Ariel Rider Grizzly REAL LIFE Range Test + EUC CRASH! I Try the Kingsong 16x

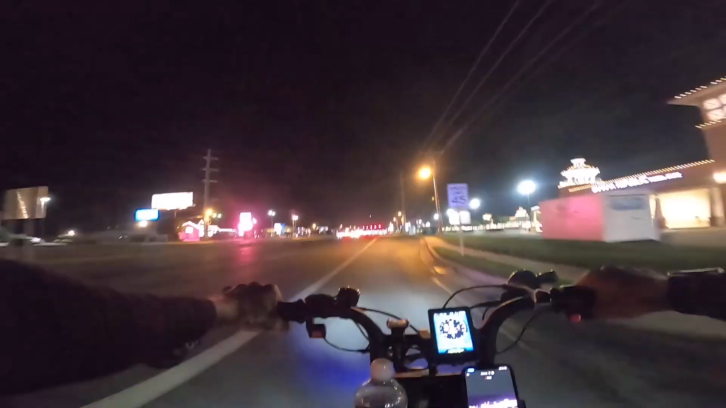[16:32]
I always recommend guys, if you guys wear a book bag, put one of those red blinking lights on there. It definitely, definitely feels a lot safer.
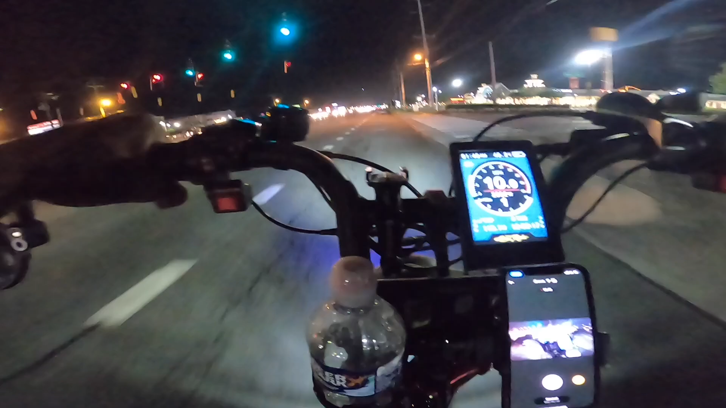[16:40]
2700 watts I saw it pushing. Wow! So it pushes it and then it backs it up once you get up to speed. So now we're at 50 volts under full load. We're going up 32 miles an hour with dual motor. So definitely seeing that voltage sag right now.
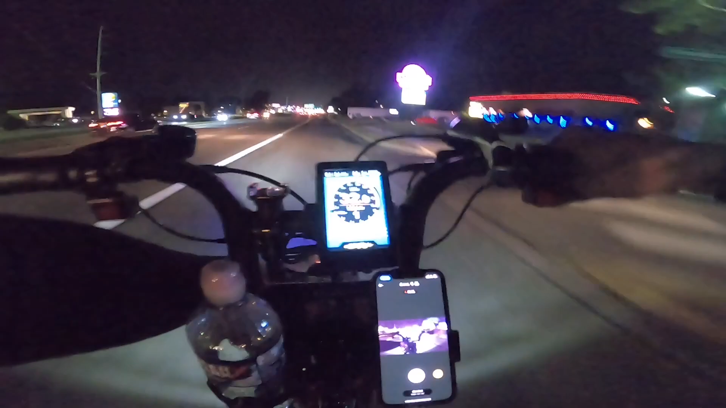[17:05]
I had to turn the headlights up a little bit.
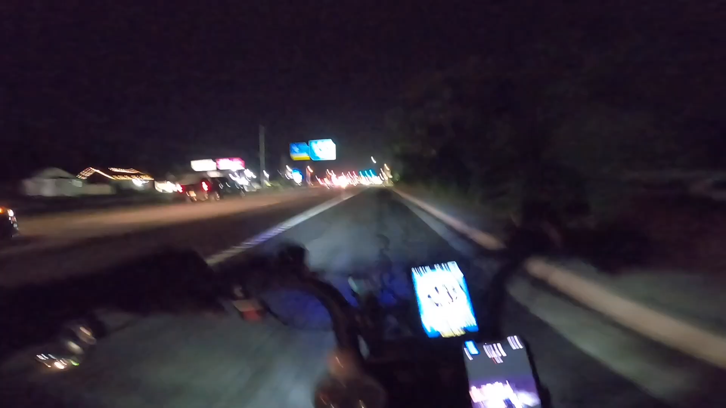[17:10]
If you're interested in the Wicked Thumb headlight, I'll stick a link down below. Use code SHREDDY to save 5%. And just so you know, if you guys end up getting this headlight, and you have to do a warranty claim with the Aero Rider, make sure you take the headlight off and put the stock headlight back on.